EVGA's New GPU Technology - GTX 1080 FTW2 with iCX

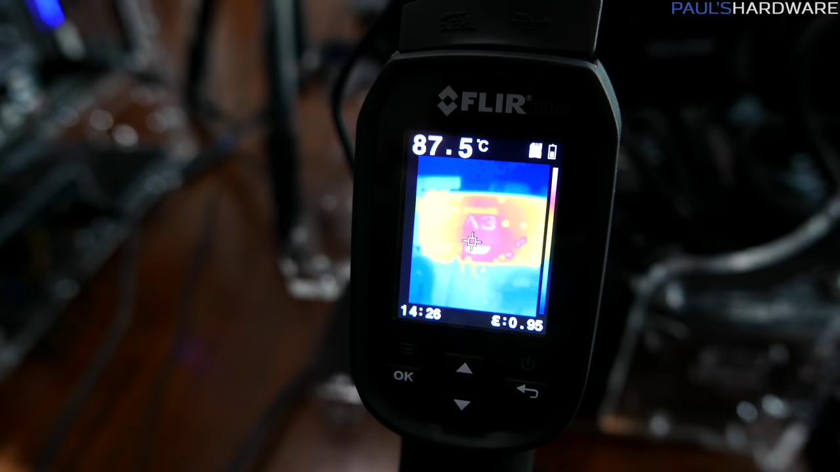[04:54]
On screen: spot 87.5°C
Again, more airflow, and according to EVGA's testing, also lower temperatures you're going to get because of that. They've integrated a safety fuse onto the board as well.
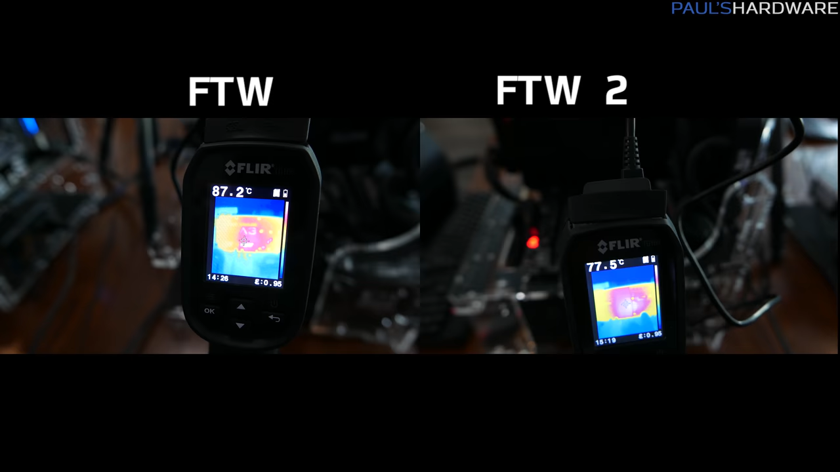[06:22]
and we can assume that is due to the design integration of the additional cooling components, in particular when you're looking at the backplate, because that is where some of their issues came up with the previous For the Win card.